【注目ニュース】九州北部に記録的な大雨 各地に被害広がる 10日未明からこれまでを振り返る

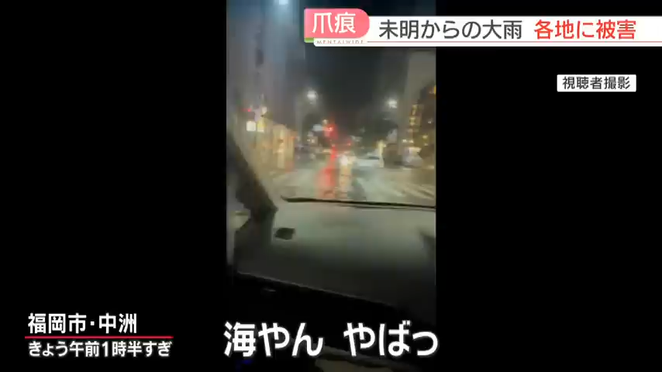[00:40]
車が通るたびに道路に溜まった水が波打ちます